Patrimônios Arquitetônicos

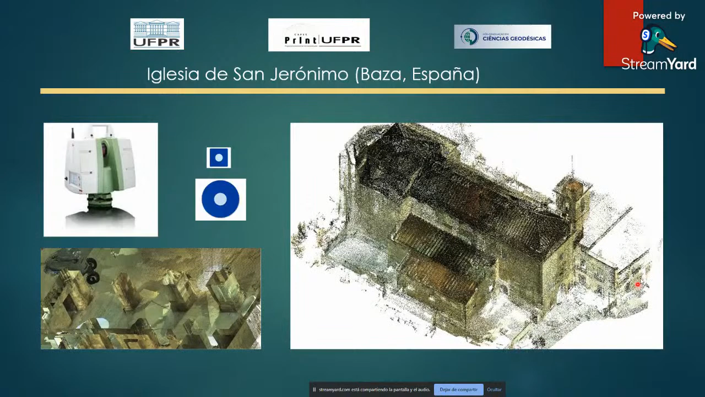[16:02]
las orientaciones y el conjunto de la nube de puntos de toda la iglesia escaneada y aquí tenemos también un detalle en el que se aprecia maquinaria que hubo que limpiar posteriormente en el proceso de edición en este vídeo se puede observar toda la nube de puntos que contiene todos los escaneos que se han registrado
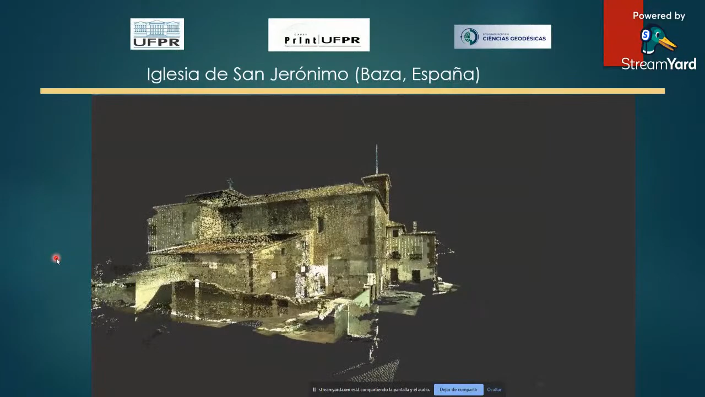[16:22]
en la obtención del conjunto de la iglesia de San Jerónimo
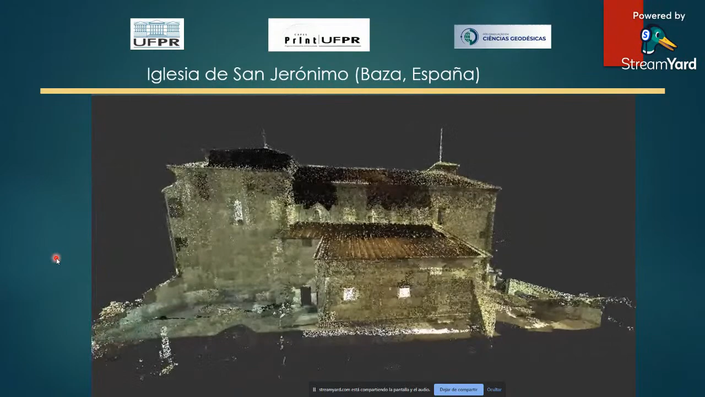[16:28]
de Baza los escaneos ya vienen de campo directamente registrados porque
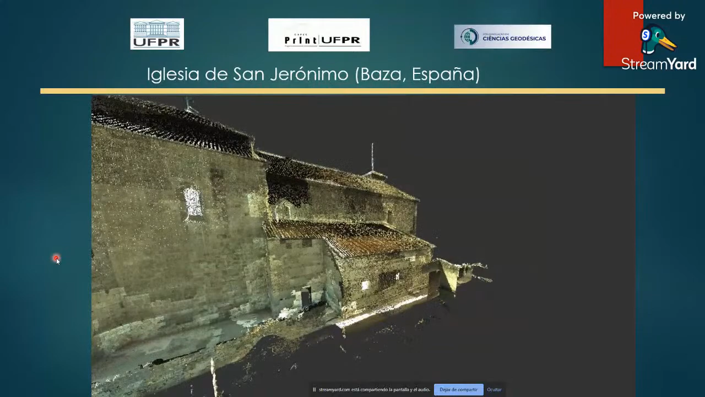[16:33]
precisamente hemos estacionado en un punto de coordenadas conocidas y orientado a otro punto
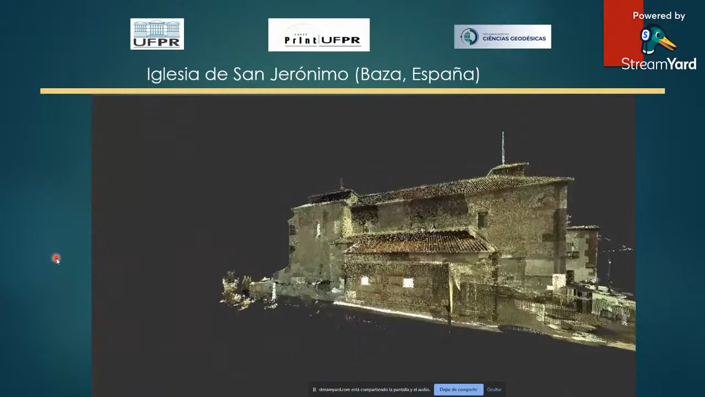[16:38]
de coordenadas también conocidas de esa manera cada escaneo ya tiene coordenadas
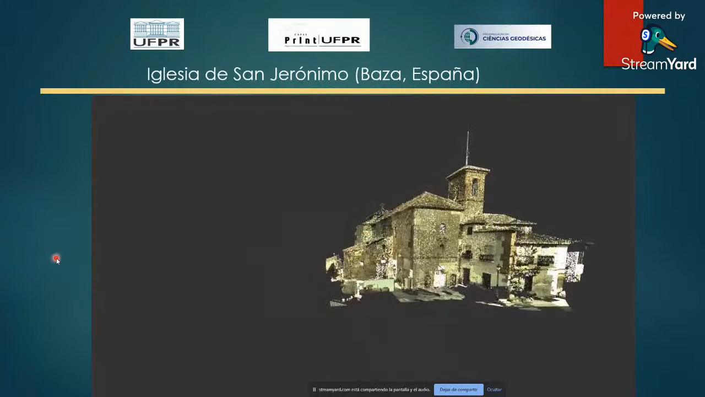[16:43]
proyecto por lo que al importarlo en el software de tratamiento
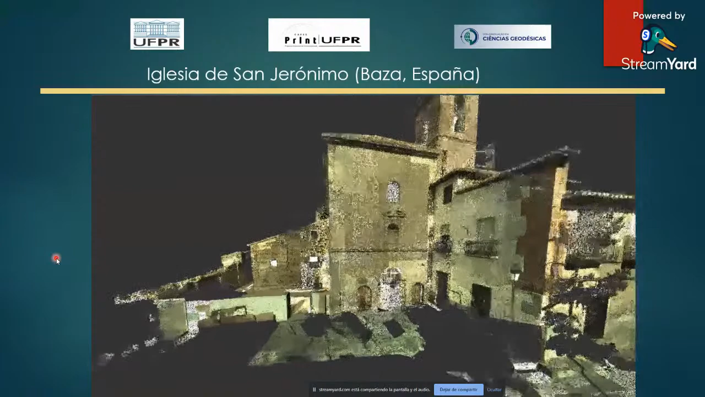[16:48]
de la nube de puntos no hubo que hacer nada adicional simplemente importarlo
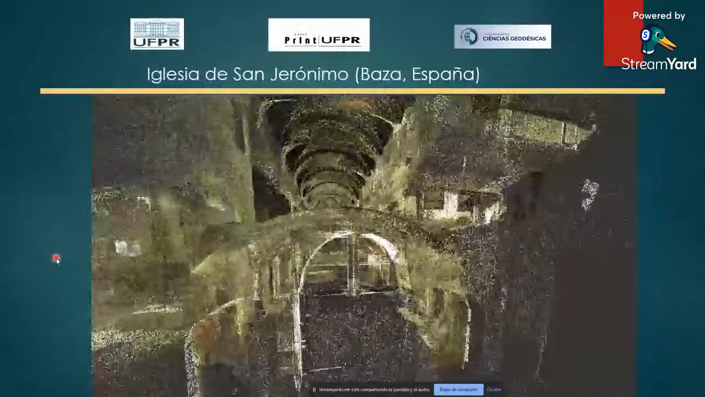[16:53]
si ya se encontraba es un sistema de referencia de coordenadas que como recordamos era LTRS89 UTM zona 30
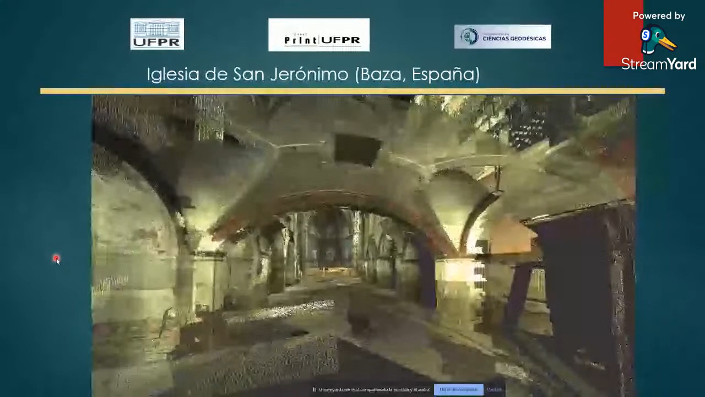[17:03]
el escaneo C10 es relativamente antiguo este proyecto desde el año 2015 y por eso quizás los colores que aparecen en algunas ocasiones no son completamente realistas los colores que se obtienen con el VDK escáner
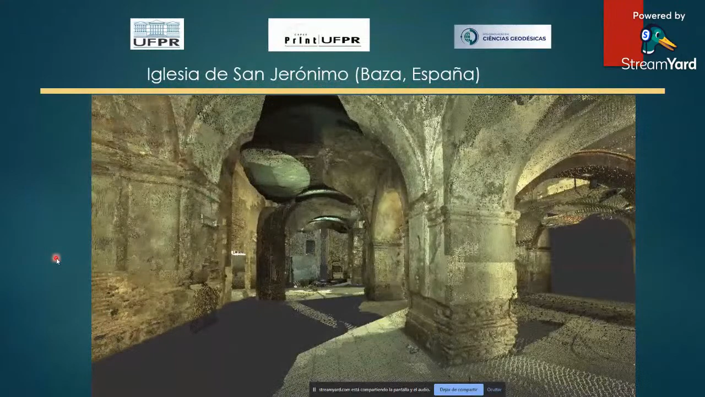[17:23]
que es más pequeño y más actual sigan unos colores quizás un poco más realistas de la nube de puntos en esta imágenes que estamos viendo estamos progresando por una de las naves laterales y accediendo a la nave central fue una de las ampliacidades que como hemos dicho ocurrió en este edificio
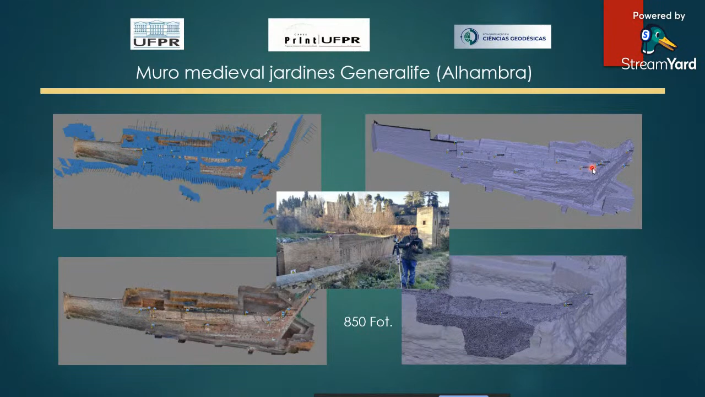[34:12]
izquierda vemos la textura de ese muro y en la imagen inferior derecha vemos un detalle de la malla correspondiente el objeto de este levantamiento fotogramétrico era obtener un modelo 3D texturizado del estado actual
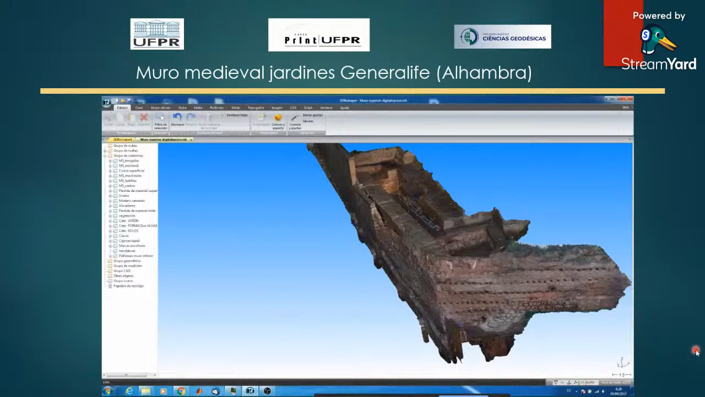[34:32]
de un muro medieval sobre el que se sostienen o sobre el que se encuentran algunos de los jardines del generalife ya que este muro como ahí se puede ver presentaba
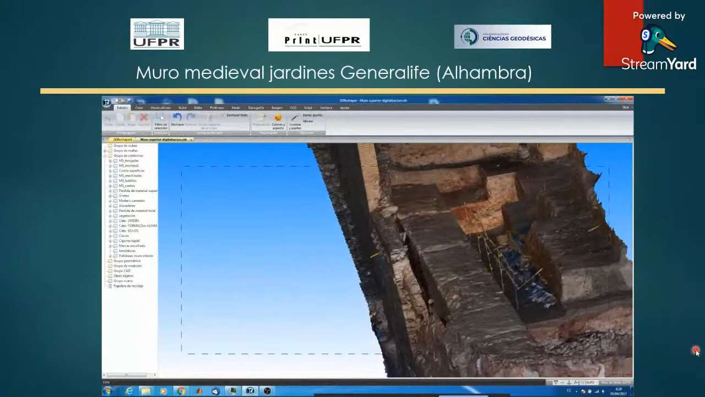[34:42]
algunos indicios o comienzos de despegue de
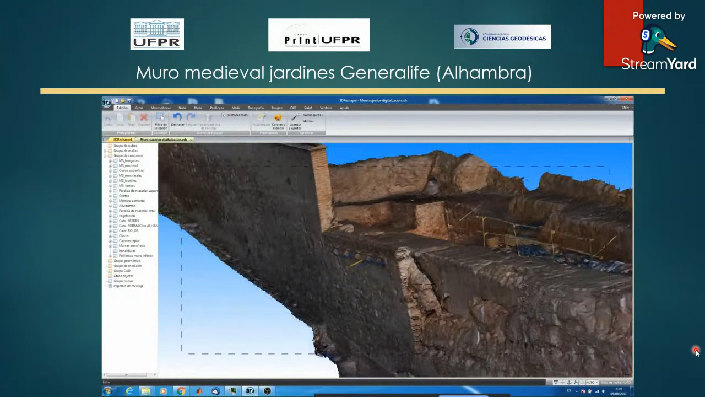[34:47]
la parte principal y podría dar lugar a algún desprendimiento para evitar
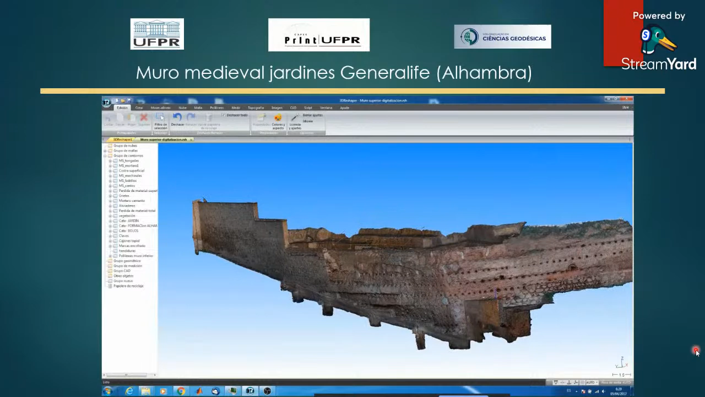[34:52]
esto se iba a intervenir de forma que se estabilizara y afianzara ese muro y se quería documentar perfectamente como se encontraba el mismo antes de ninguna de las operaciones de la obra para ello la arquitecta responsable nos dijo las capas que le interesaban y como podemos ver ahí se procedió a un
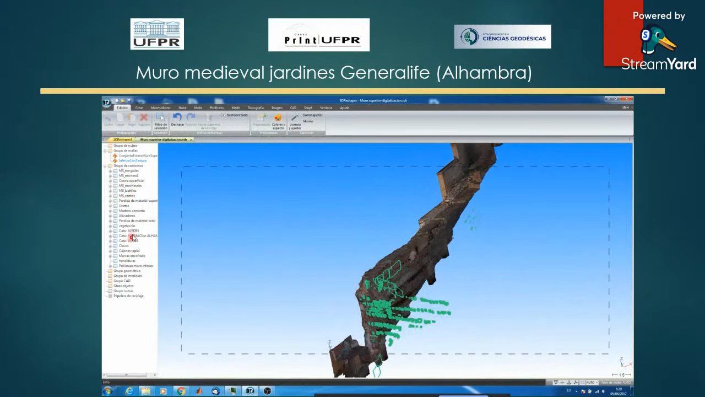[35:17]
digitalizado tridimensional de algunos de los objetos
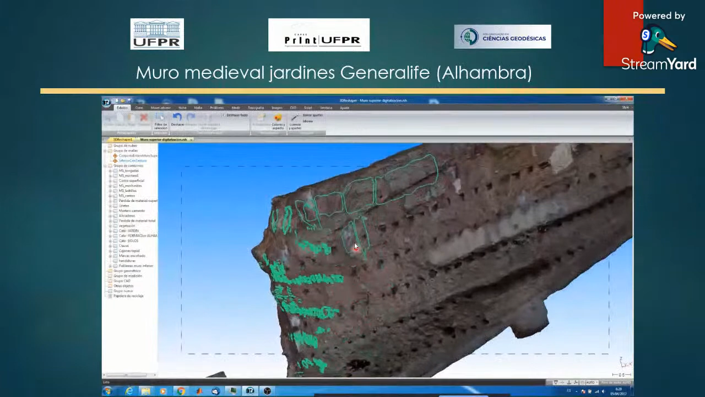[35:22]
constructivos como podían ser los ladrillos que aparecían y que eran vistos los cantos componentes de la obra el mortero que
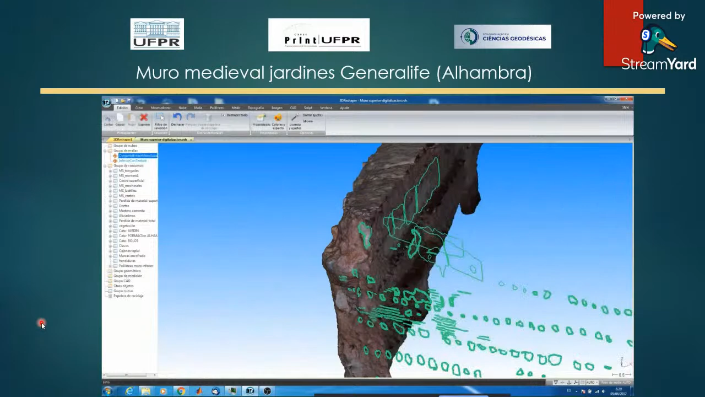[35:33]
se había empleado si había pérdida o no de material que